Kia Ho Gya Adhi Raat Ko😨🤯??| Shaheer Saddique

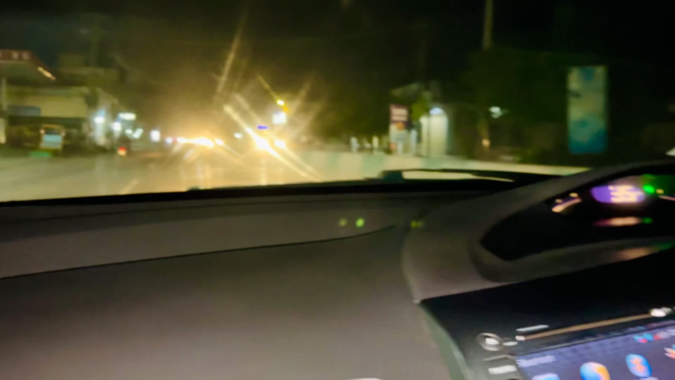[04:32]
چلتے ہیں گھر جو ابھی آگسین وہ آپ کو چیک کر آ دیتے ہیں یہ رائل کالیج والی گلی ہے سامنے بسم اللہ بسم اللہ ہائی بیم پیار ہے بھائی
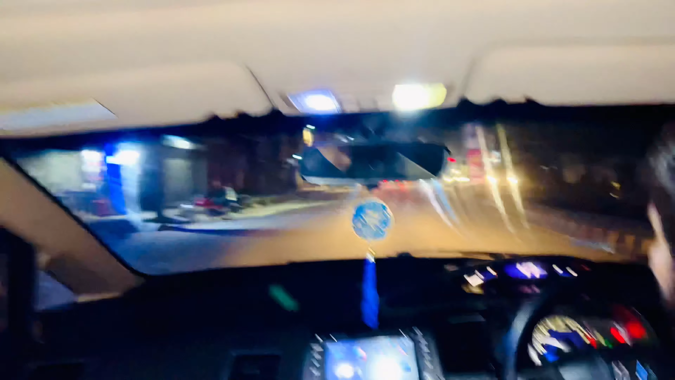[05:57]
ہاں گاڑیاں چمکی چمکی لاغری ہیں